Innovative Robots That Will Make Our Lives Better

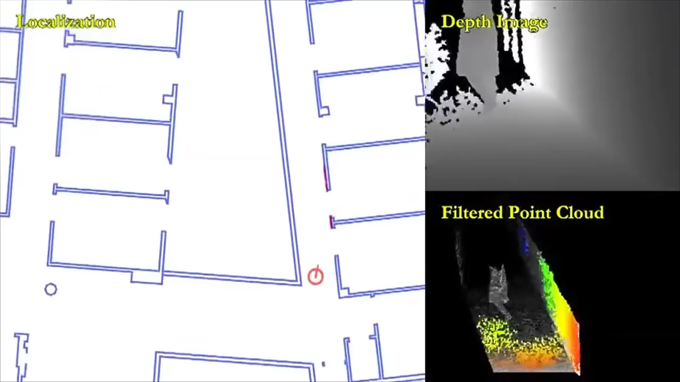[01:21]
The co-bots use a laser rangefinder and a depth camera to create a 3D map of their environment to help them navigate and avoid obstacles.